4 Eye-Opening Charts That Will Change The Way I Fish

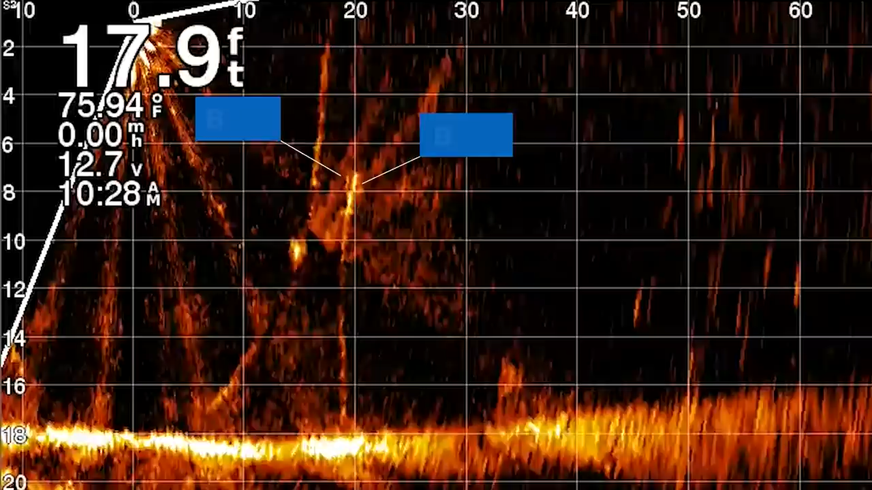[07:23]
On screen: depth 17.9 ft, water 75.94°F
I got Garmin LiveScope here on my boat about two years ago and because of that I've been able to target suspended bass a lot more effectively.
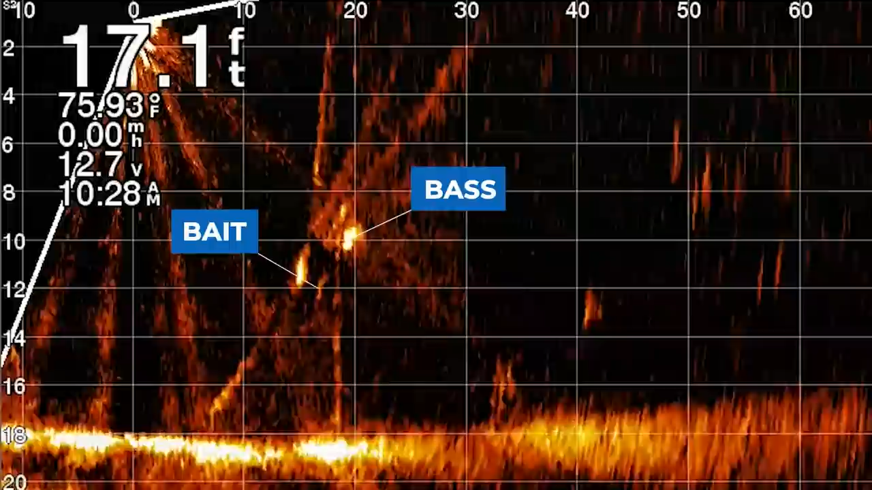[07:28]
On screen: depth 17.1 ft, water 75.93°F
In the past I've done analyses of my fishing and all the data from my YouTube videos and found that a football jig and a deep diving crankbait were by far my most productive lures.
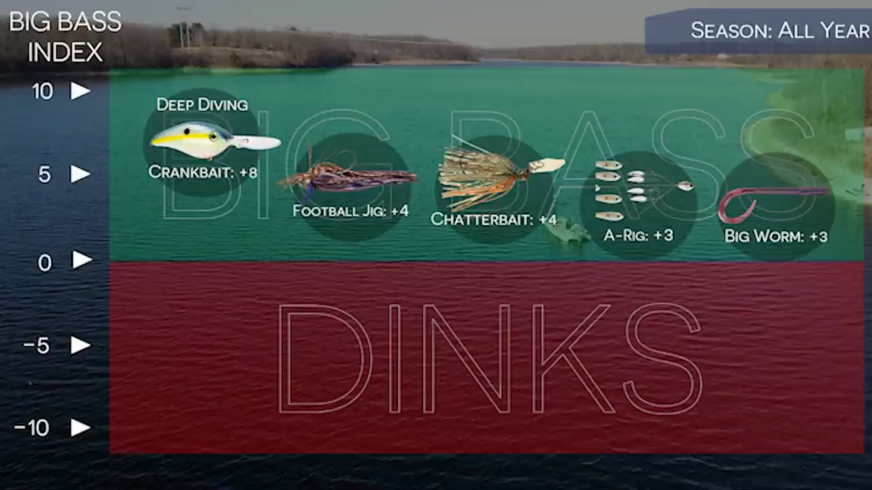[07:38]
They caught the most fish for me and were in general my best big fish baits all around. And that was consistent year after year after year as I did my analyses. But that shifted over these past two years since putting Garmin LiveScope on the boat.
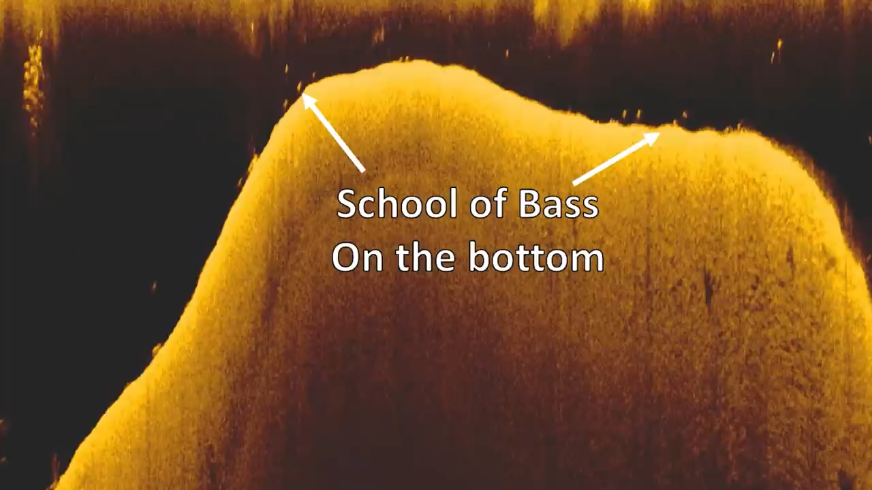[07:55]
In the past I had to target fish that were more related to structure or towards the bottom because I wasn't able to use forward-facing sonar to see bass suspended in the middle of the water column and track them with that forward-facing sonar.
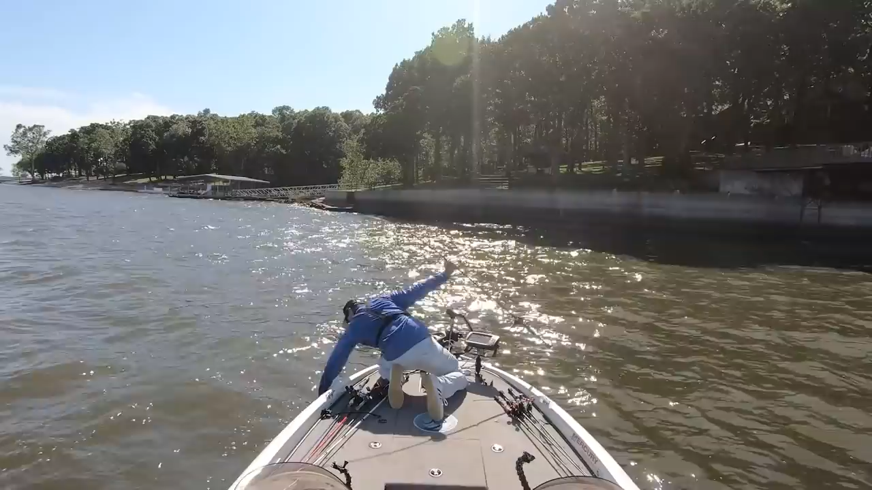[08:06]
This meant that I relied on baits like a football jig
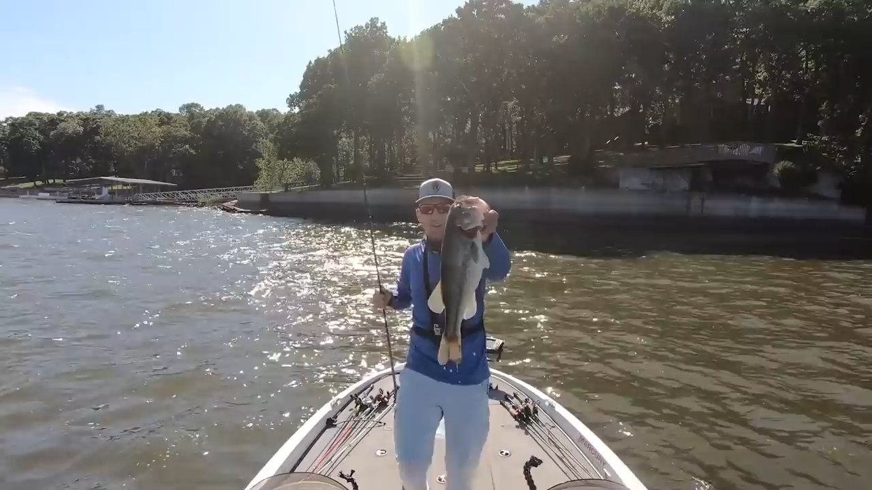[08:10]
or a crankbait that were bottom oriented baits. They got around brush piles, rock piles, things like that. And while they were very effective that was really the only way that I could fish to go put those fish in the boat.
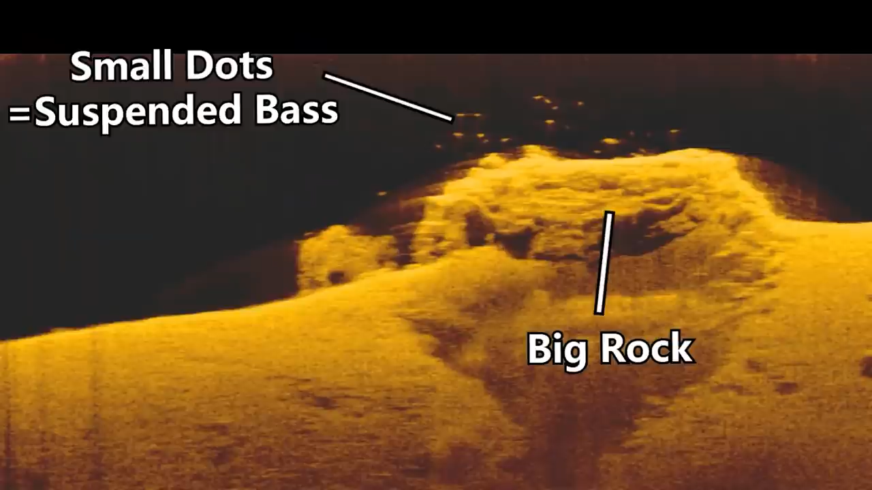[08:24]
I did fish for suspended bass at times and had mixed results. Some days I would do really well, some days I wouldn't do that well.